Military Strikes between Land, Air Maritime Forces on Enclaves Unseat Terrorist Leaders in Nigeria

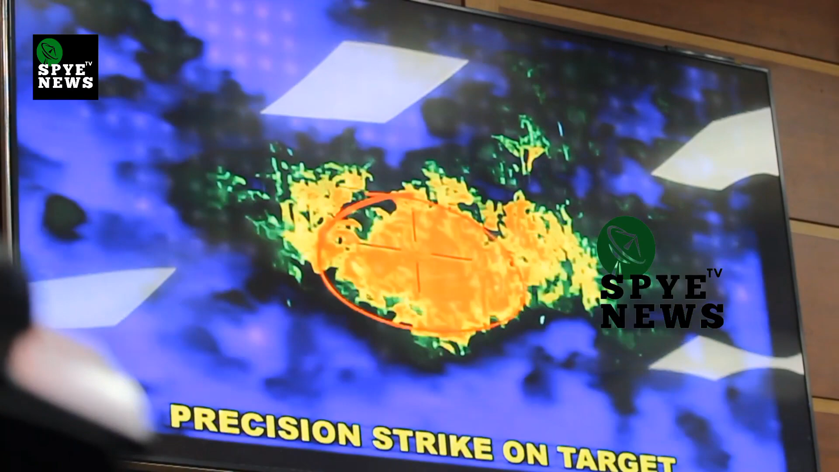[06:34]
the strike these are precision extract
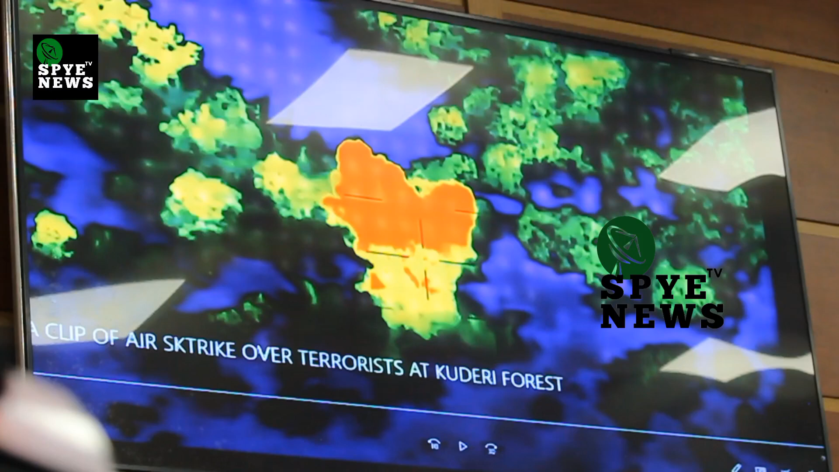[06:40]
this was in kudiri forest
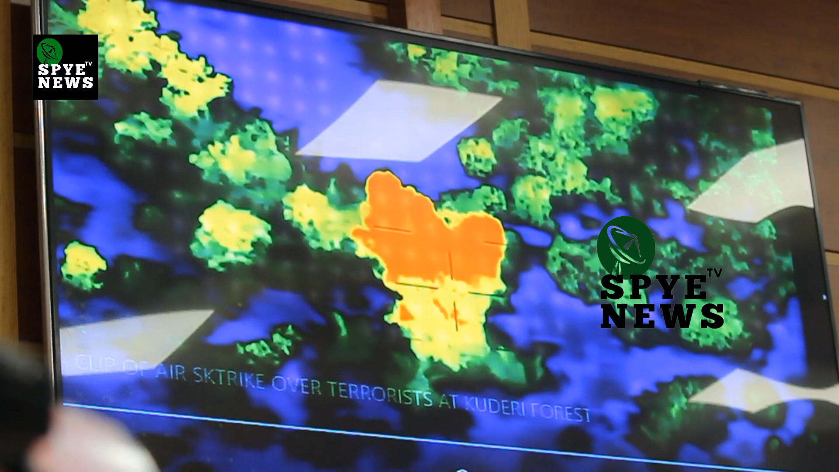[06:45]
now component of operation had been dodgy conducted air interdiction on terrorist enclave at alagi medawas enclave that's alagi medawas enclave that you are watching on the screen
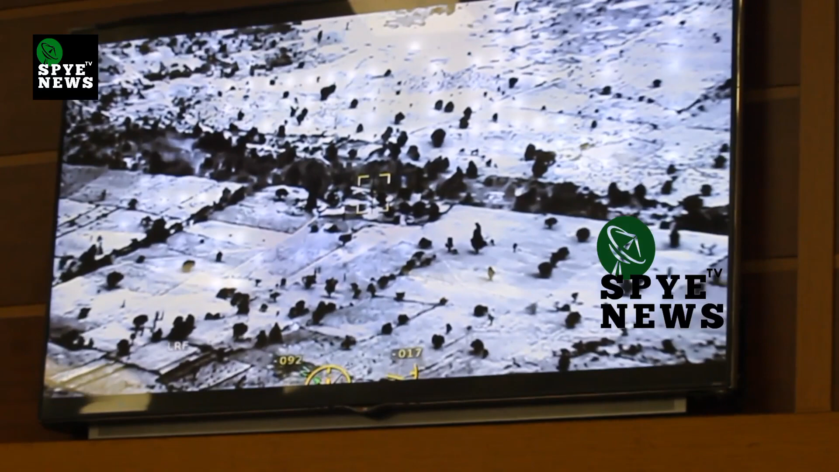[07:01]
the location was observed to be active with terrorist activities and after destroyed
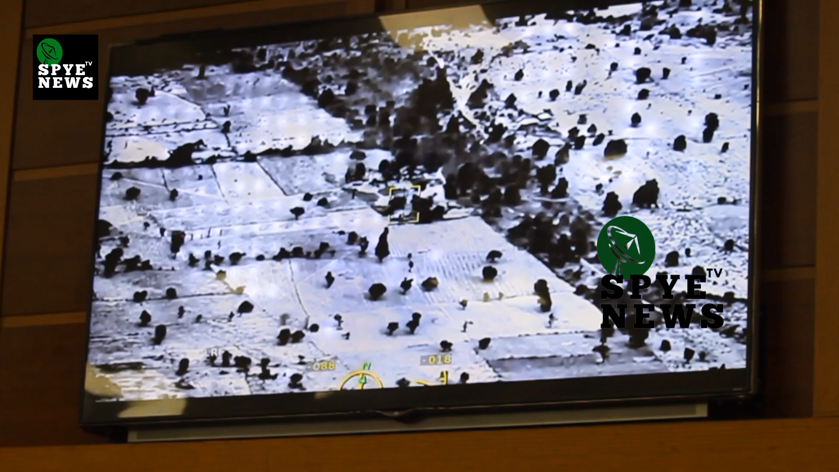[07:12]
you can see the terrorists they are moving and strangling to hide control